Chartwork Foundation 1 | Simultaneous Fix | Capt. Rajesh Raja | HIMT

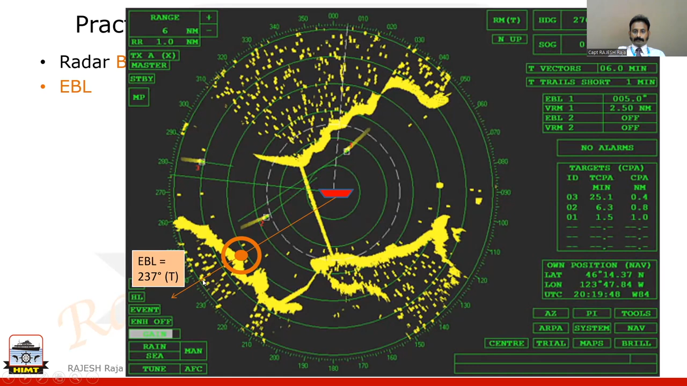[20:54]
I am not going into that part of radar. I am giving you the answer 2, 3, 7 degrees true. This is the way you find your bearing of that particular object. Bearings are always measured from you to him. You are in the center of the screen. Now, let us go for the next one where I am going to use a radar range.
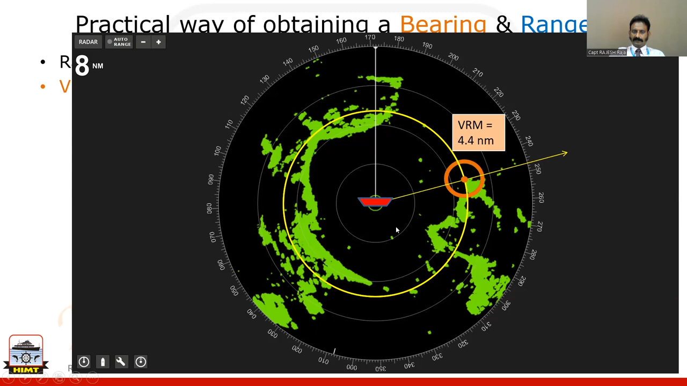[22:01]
In the next slide I am going to show you both these features taken at the same time. In this question also I could have used a bearing. I could have used a bearing. Let me show you one more slide where I am going to use the radar range and radar bearing at the same time so that I can use a fix.
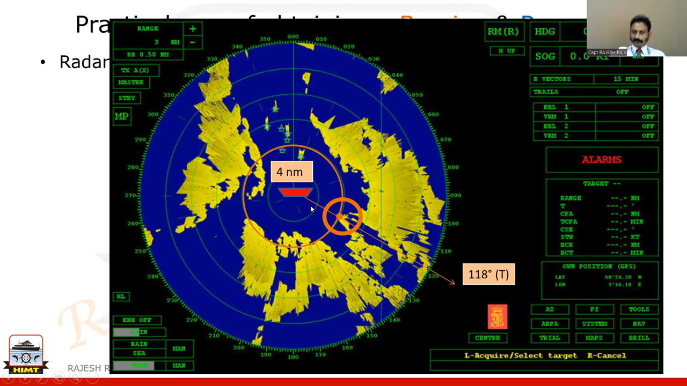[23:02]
You don't know where you are on the chart but you can recognize this piece of the land. So, that means I will be coming reverse. The measurements what I took everything was from me to him. Now, in the chart you can only see him the object. So, how do I come reverse? I am going to take one simple example. Let me take an example.